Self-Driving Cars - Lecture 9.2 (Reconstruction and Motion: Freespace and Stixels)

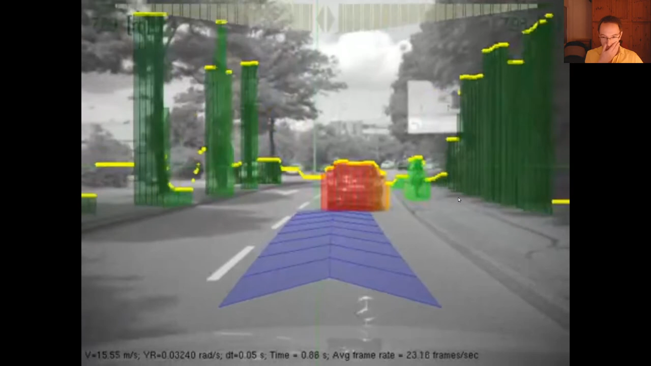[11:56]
and this is what an early version of this algorithm outputs you can see these
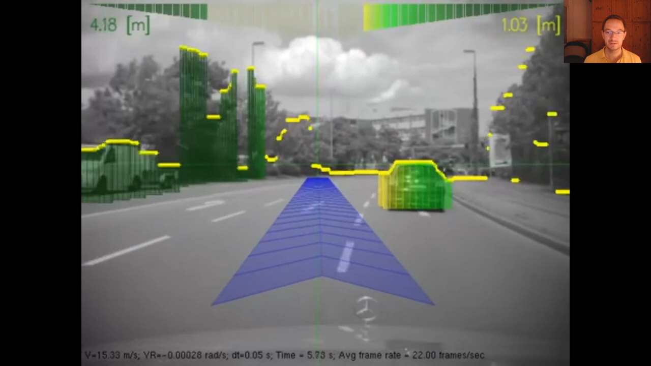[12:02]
stixels here for the car and for the trees in the background
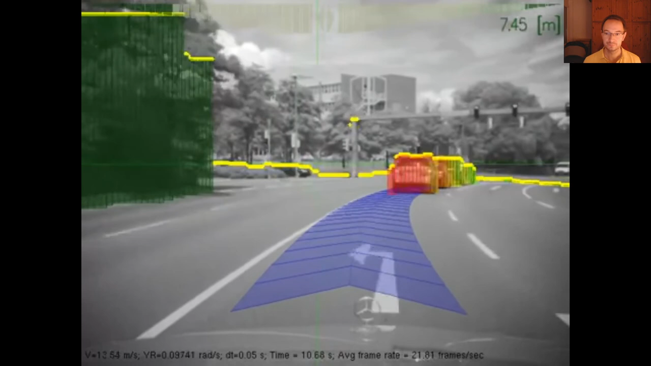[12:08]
and how it combines um
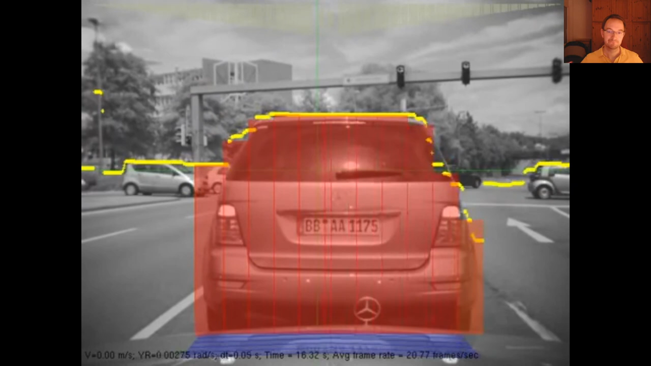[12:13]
obstacle detection with free space estimation